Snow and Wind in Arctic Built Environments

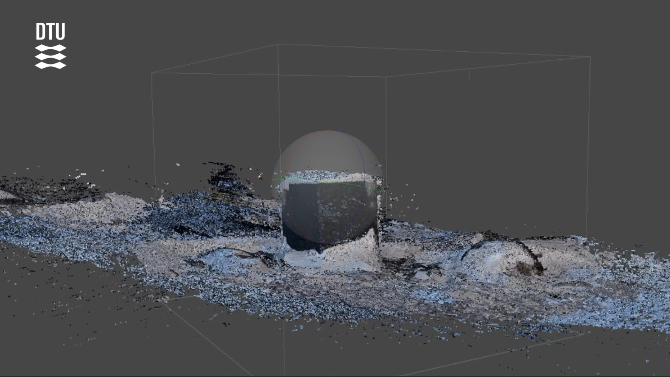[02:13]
We then compared the results with the conducted digital images from the reference cube in Greenland and aligned the images to 3D mesh. My hope is if we are able to validate our tests with the full scale observations.